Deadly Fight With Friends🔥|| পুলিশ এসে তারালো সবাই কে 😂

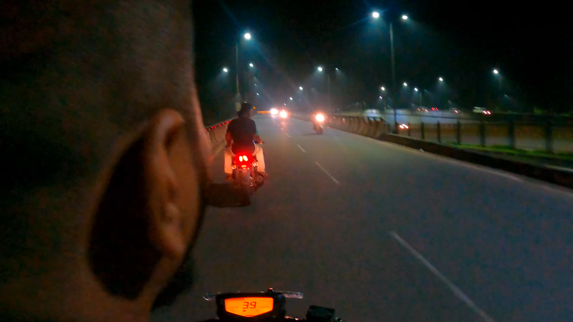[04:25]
এখনই হয়েছিল, এখনই সাবধানে। ও ভাই রোডটা কি লাগছে ভাই, আমাদের দুর্গাপুর কলকাতার থেকে কিছু কম নয় কিন্তু, হ্যাঁ? বাট এই ফ্লাইওভারটা এরকম করে ঘুরিয়ে কেন করলো এটা আজ অব্দি আমার মাথায় ঢোকে না, কোন ইঞ্জিনিয়ার করেছিল ভগবান জানে ভাই।
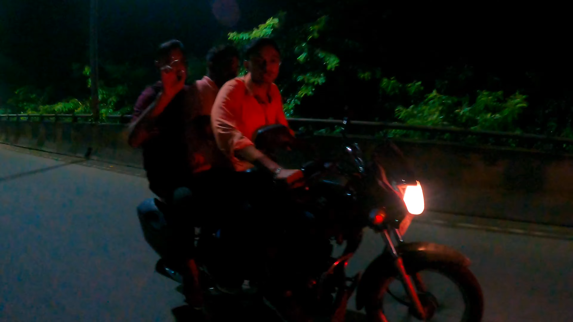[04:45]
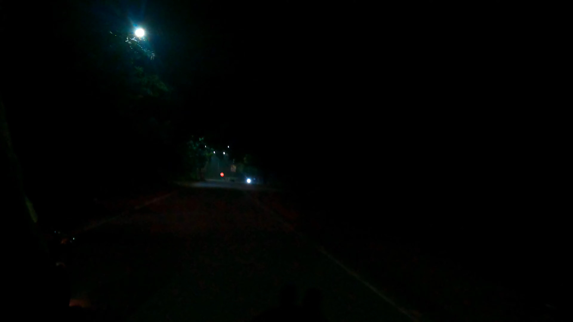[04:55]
লং ড্রাইভে যাওয়ার জন্য আমাদের দুর্গাপুর বেস্ট একদম, দেখতে পাচ্ছ? কোনো ট্রাফিকের জ্যাম নেই ভাই, কোনো ওয়েটিং এর সিস্টেম নেই, হালকা স্পিডে যাও, কন্টিনিউ, কোনো চাপ নেই বস।
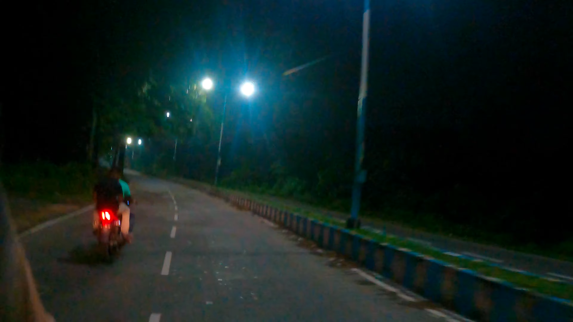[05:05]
ও এটা, এই ফিলটা কিন্তু ভাই কলকাতায় কখনো পাবে না। কলকাতায় ভাই দুর্গা পুজোয় যাও আর যে কোনো সময়ে যাও ভাই, ট্রাফিক পাবেই পাবে। ফার্স্ট আমরা ডিসাইড করলাম এখন যাবো হচ্ছে সিমেন্ট পার্ক।
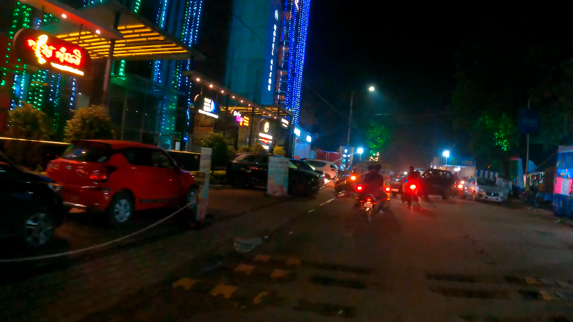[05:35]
ও এই জায়গাটা কিন্তু একদম সিটির, আমাদের দুর্গাপুরের মেইন জায়গা, ঠিক আছে, আর খুবই কালারফুল জায়গা একদম, কারণ এর পাশে হচ্ছে জাংশন মল সিমেন্ট পার্কে। সো এই হচ্ছে সিমেন্ট পার্কের প্যান্ডেল।
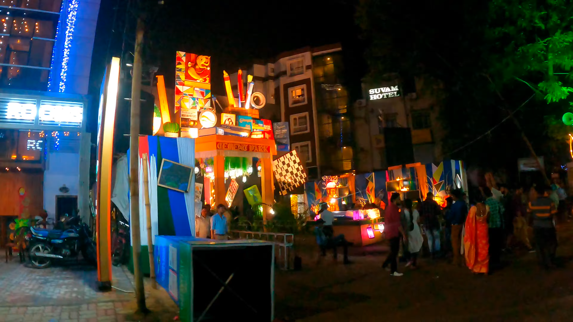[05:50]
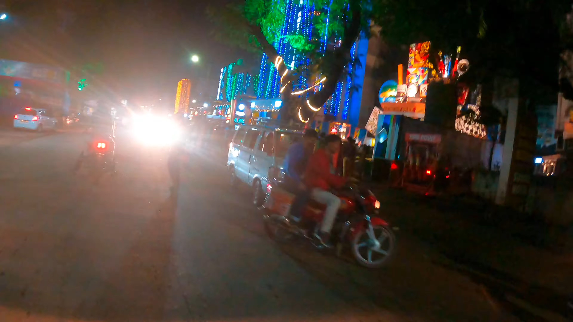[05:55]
সো গাইজ, সিমেন্ট পার্ক দেখা কমপ্লিট, মোটামুটি বাইরে থেকে দেখে নিলাম, ভালোই লাইটিংয়ে লাগছে, মানে রাতের আলোই বেশ ভালোই লাগছে সিমেন্ট পার্কে।
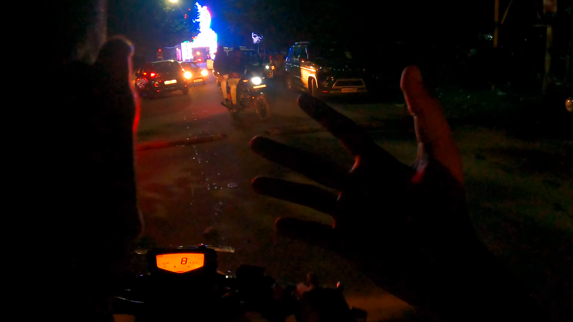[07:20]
আর এখানে দেখতে পাচ্ছ ভালোই জ্যাম আছে ভাই, কারণ চতুরঙ্গ বললাম না একটা ইম্পর্টেন্ট প্যান্ডেল আমাদের এখানে।
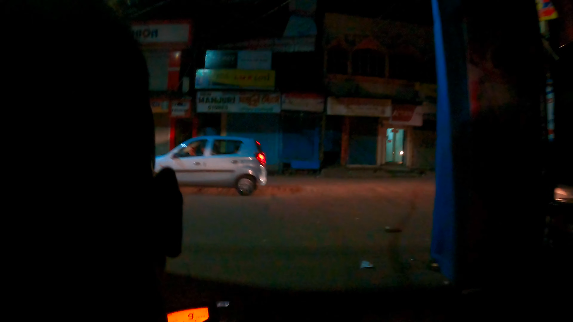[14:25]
না নর্মালি এই যে মার্কেটটা বলছি অ্যাকচুয়ালি এখন রাত আর দোকান বন্ধ, তাই পুরো টোটালি মার্কেটটা ফাঁকা, আদারওয়াইজ যতবার এসেছি গাইস মানে ততবারই কিন্তু জ্যাম থাকে।
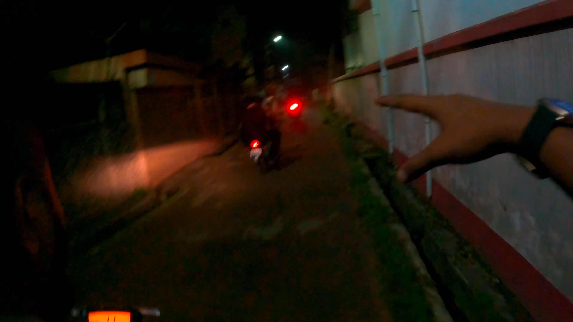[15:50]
সো গাইস, এখন ব্যানার্জির অগ্রণী ক্লাবের ঠিক পেছন সাইডে কোথাও একটা কেদারনাথের টেম্পল করেছে, এখন ওখানেই যাচ্ছি। এটা তো অগ্রণীতে ঢুকছে ভাই।